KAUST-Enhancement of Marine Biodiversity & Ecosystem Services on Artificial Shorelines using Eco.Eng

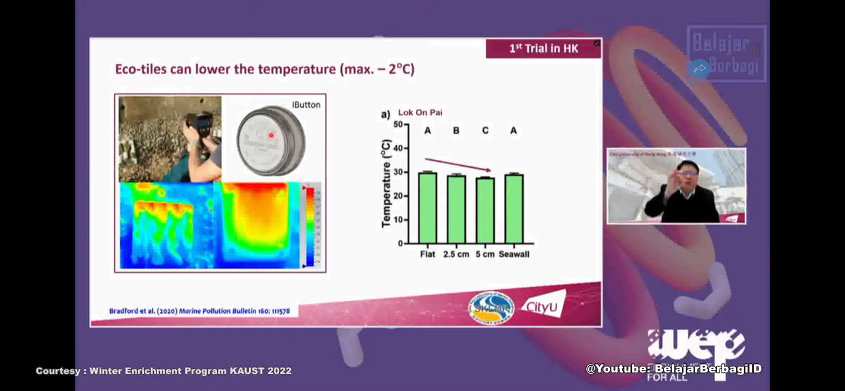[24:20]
That's results are very positive. We measure the temperature using two techniques. One is a thermal imaging. The other one is for eye button, tiny button. It will capture temperature every 10 minutes for us. And then we retrieve them on a monthly basis.